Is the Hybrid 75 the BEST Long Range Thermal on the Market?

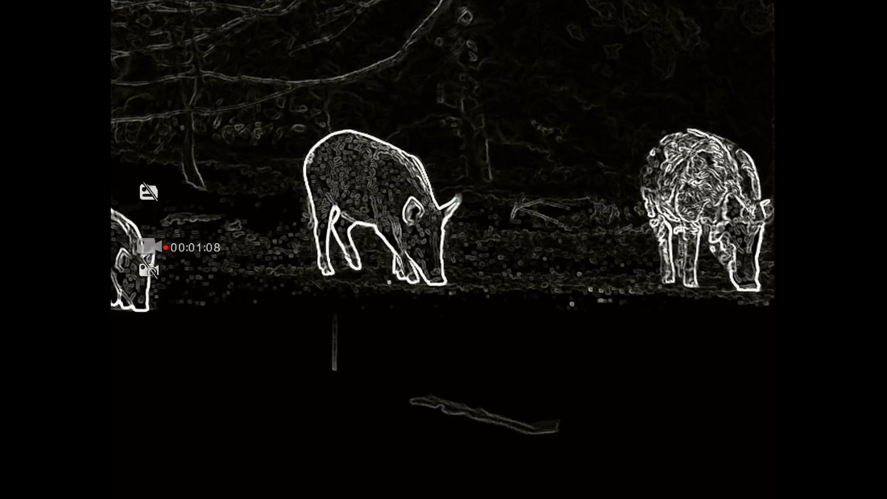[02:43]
Yes. Again, I will say it does function as a clip on, um,
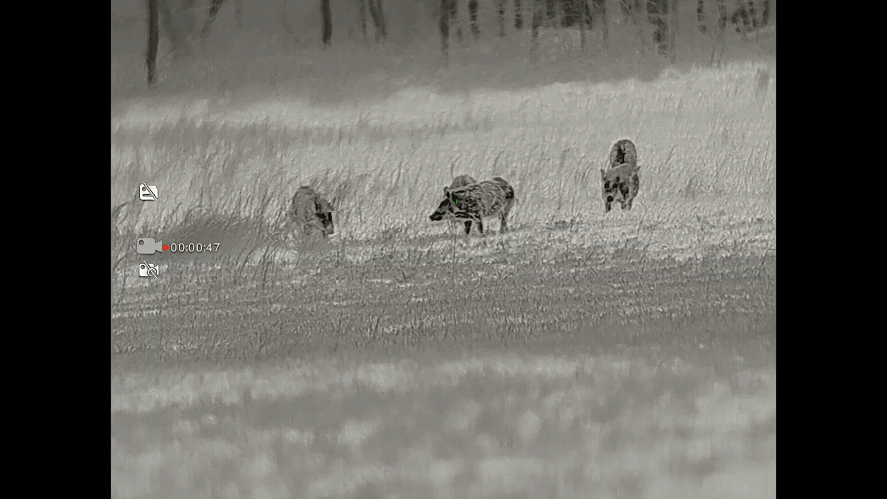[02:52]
640 by 512 thermal resolutions, 12 micron, 50 Hertz refresh rate. Uh, it does have a sub 25, uh, milli Kelvin, any TD thermal sensor rating. As I showed you a 75 millimeter objective lens starts at four power base magnification. Again, that's a, that's, that is a very high starting base magnification, true Forex.
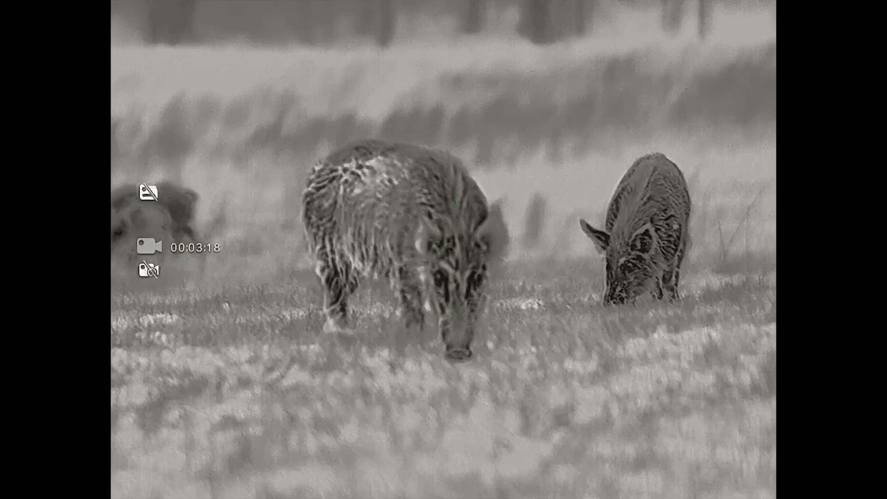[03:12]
Now, because it's got such high base magnification, that means it's going to have a narrow field of view.
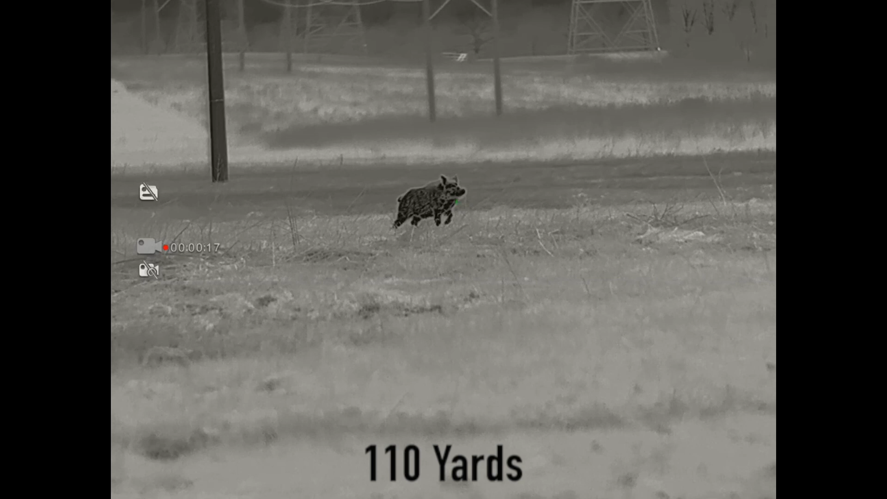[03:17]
And this is for a specific type of hunter. Uh, the field of view is 31 feet at a hundred yards.
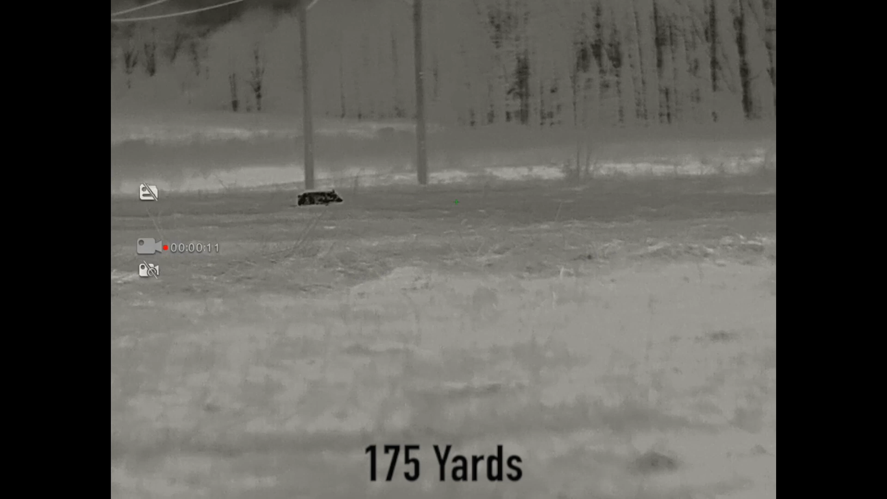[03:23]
Detection range, uh, is set at 3,600, a whopping 3,600 yards.
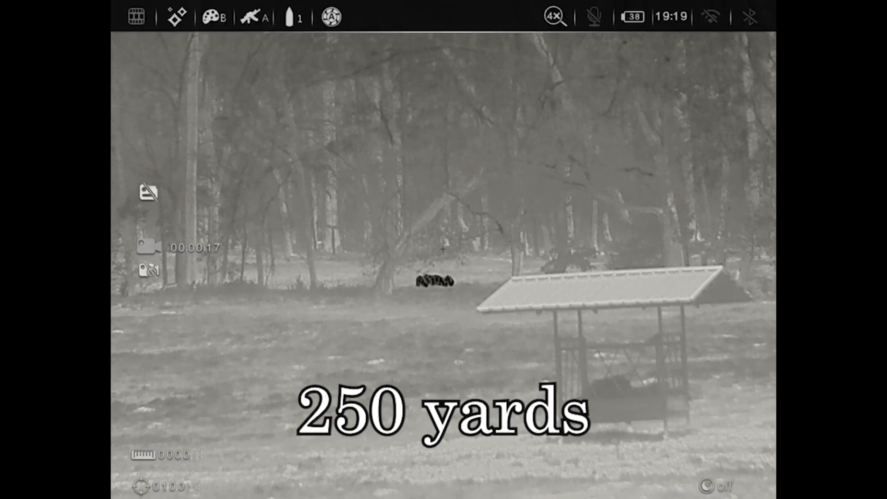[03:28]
I'd say the ID range conservatively.
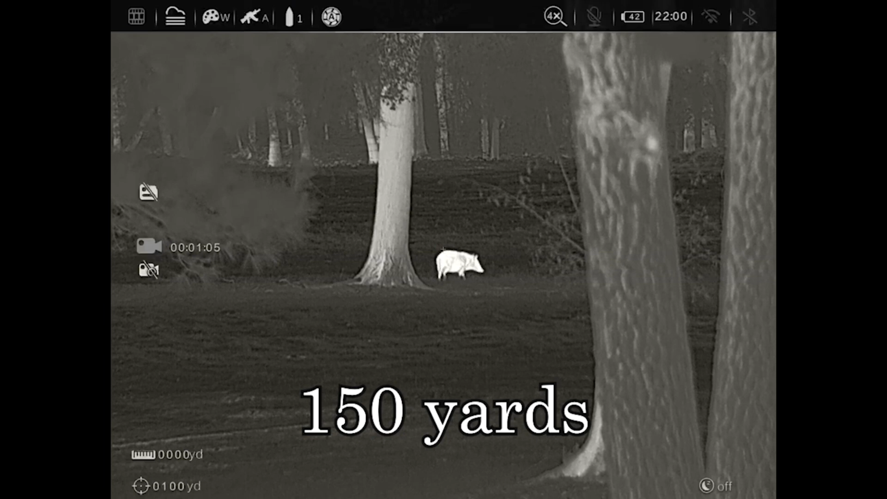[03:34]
I mean, on a small animal, like a coyote, gosh, y'all, it could be on a bad night in bad weather,
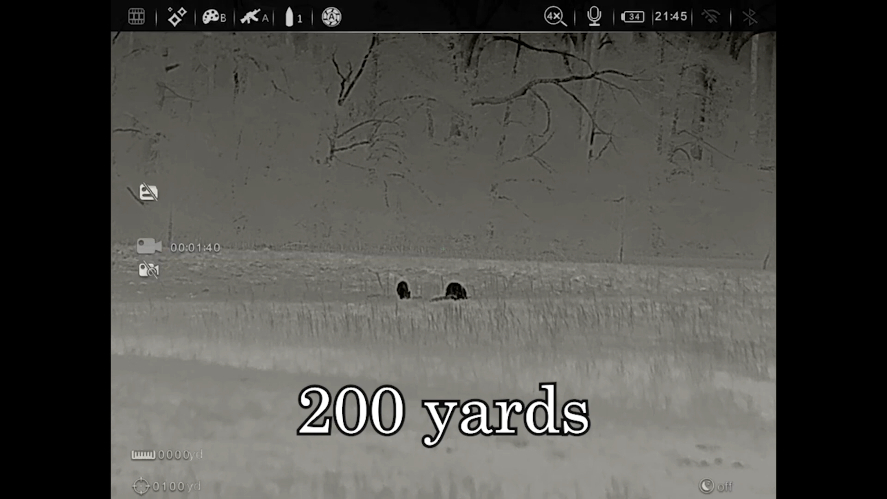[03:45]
I'm almost scared to say, but may, you know, seven, 800 yards at night on a small animal, a larger animal could be much further.
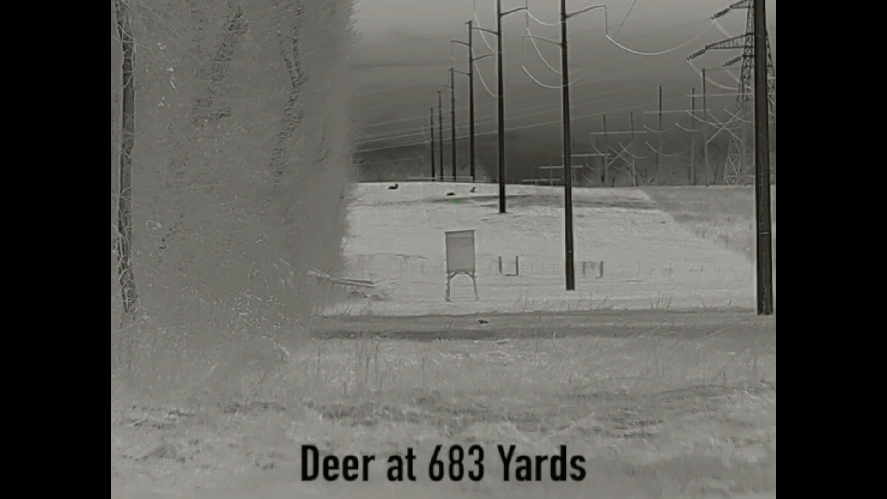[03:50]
I was looking at deer at 683 yards. They were laying down at 683 yards.
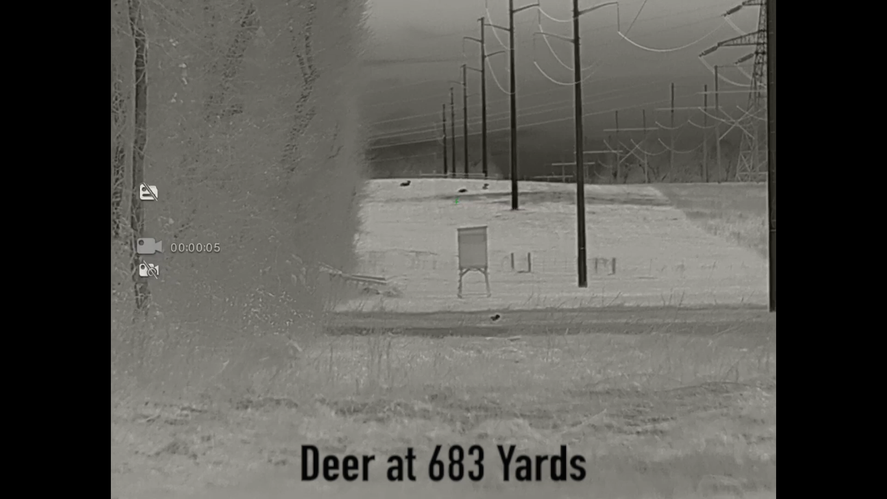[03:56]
I could see them turning their heads, lifting their heads, knew exactly what they were. And that was almost 700 yards.
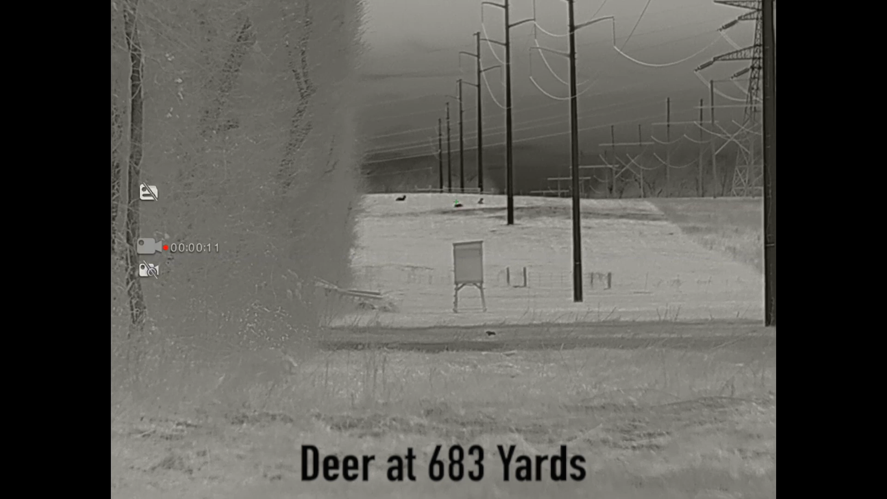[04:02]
Uh, and that's laying down. Uh, so that's, that says a lot for the ID range. It does have, um, a very large display screen.
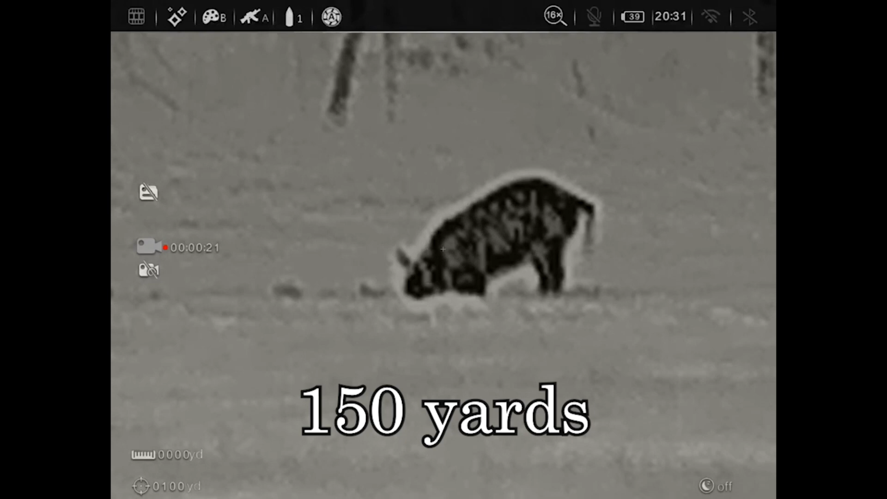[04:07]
It's 2560 by 1920 with, uh, with an ammo led display.
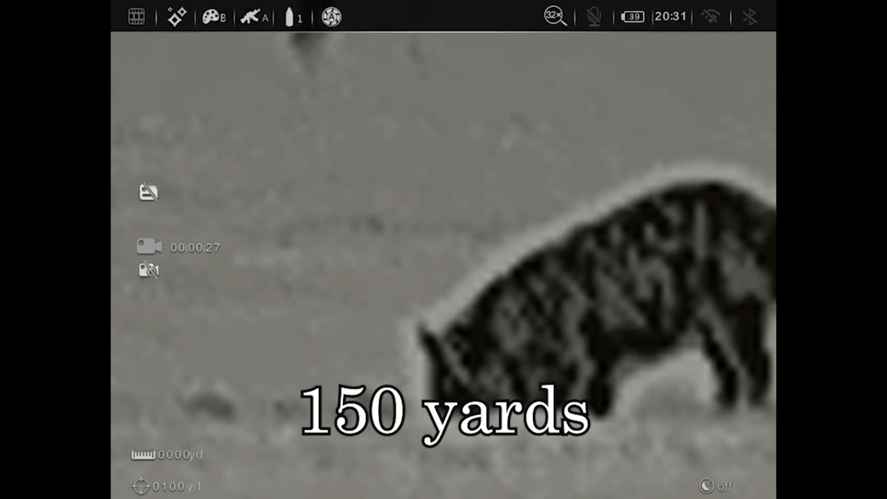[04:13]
So that's a large, very large display screen. Great.
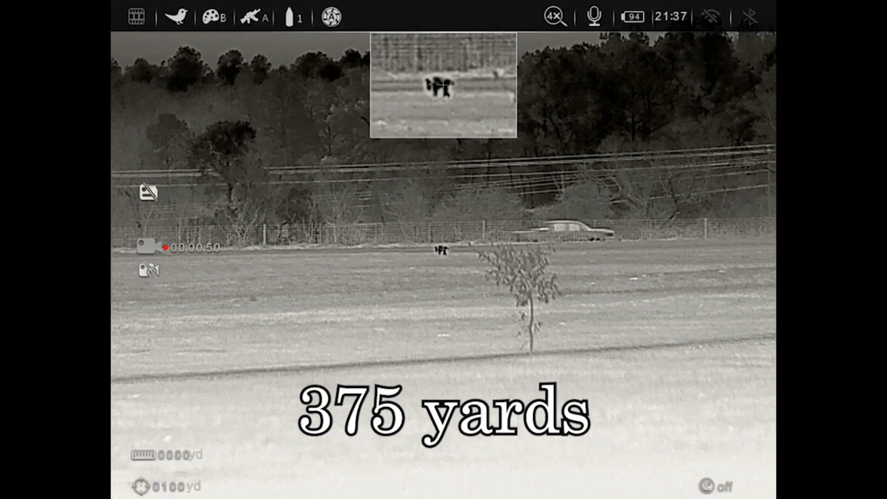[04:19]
When you look through, it just looks big and beautiful and, uh, really like the trend that we're seeing with larger, uh, viewfinder and display resolution.
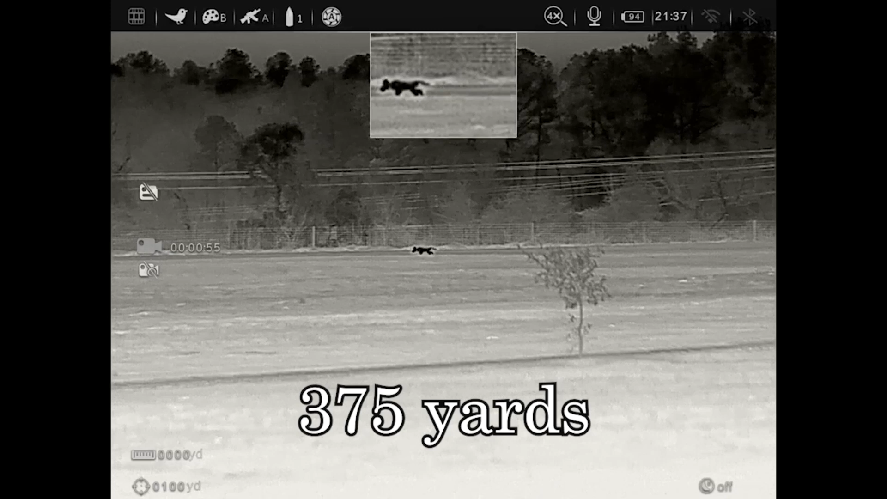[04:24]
Uh, does have video and auto recording, uh,
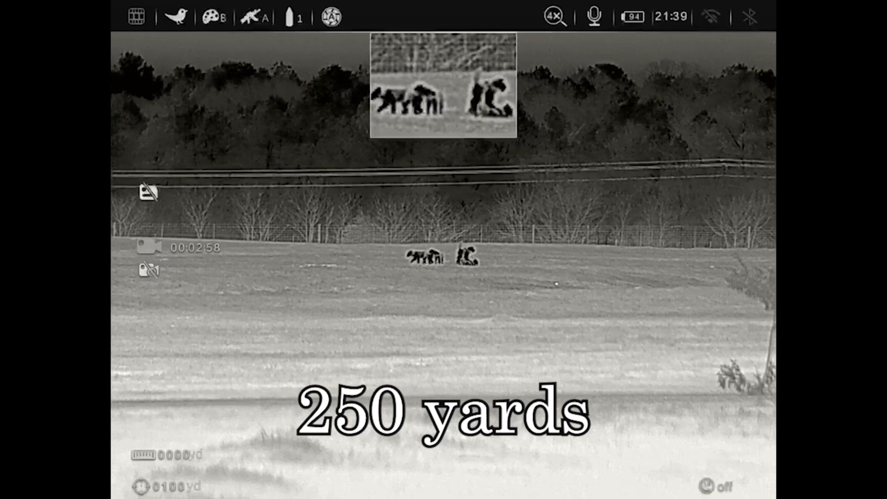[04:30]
recoil activated recording does have standby mode with quick startup time, nine different reticles.
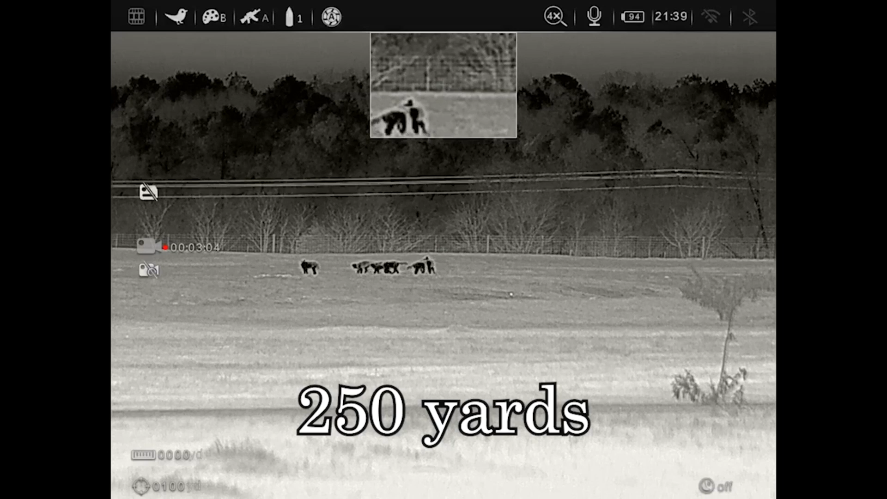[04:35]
It does come with a QD mount. And we'll talk about that in the walk around.